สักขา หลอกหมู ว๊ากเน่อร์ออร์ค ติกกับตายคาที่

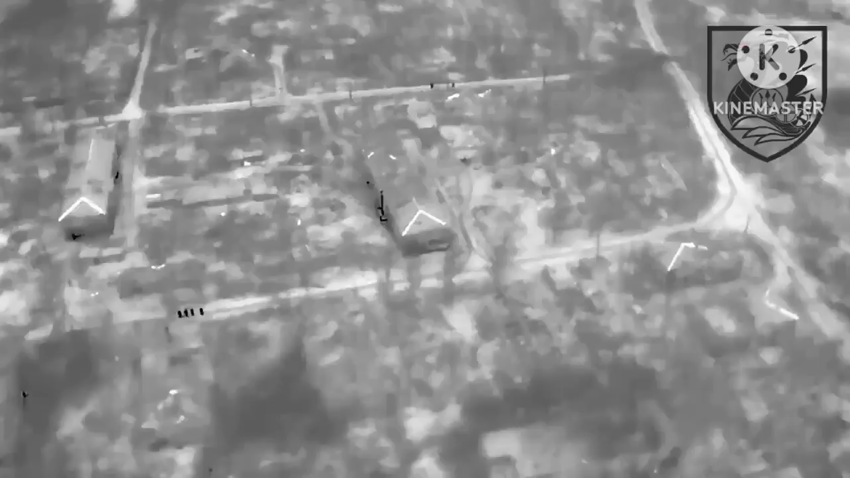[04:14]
ออก quelquารพี่น้องประกดว่าโดนลวกละเบิดยำเสริ่ง
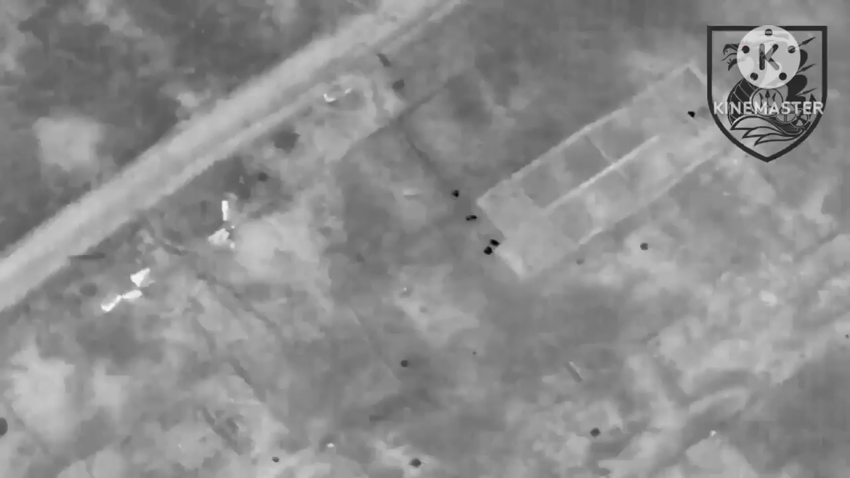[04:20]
พาปันตาดไปไม่ต้องค่ะสงสัยอันนี้ก็โดนอีกแล้ว นี่ก็บักมุต
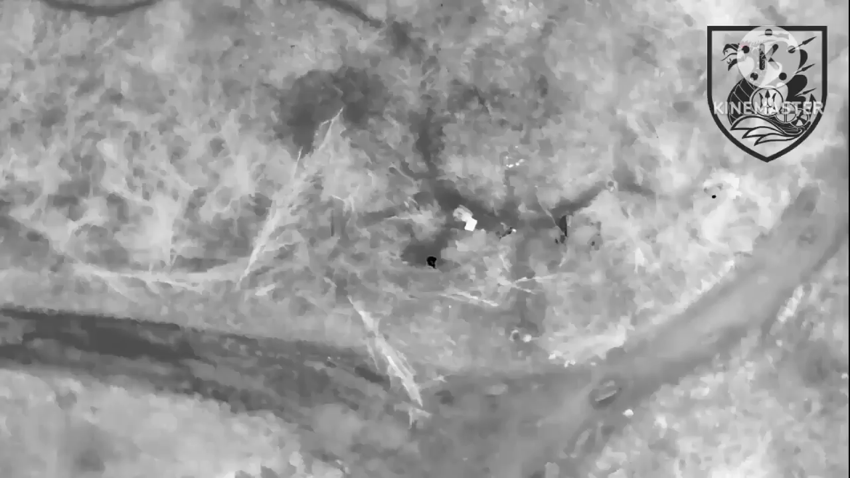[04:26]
ผู้หังคบัญชาการของ อยู่เคนเขาสั่งไว้ว่า ห้ามประทะครับและเสียเด็ดขาดห้ามประทะครับ
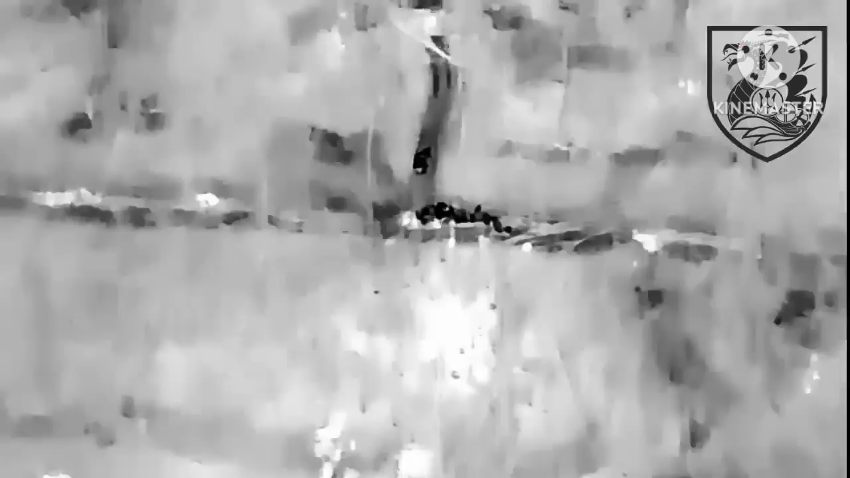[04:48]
บักมุทย์ไม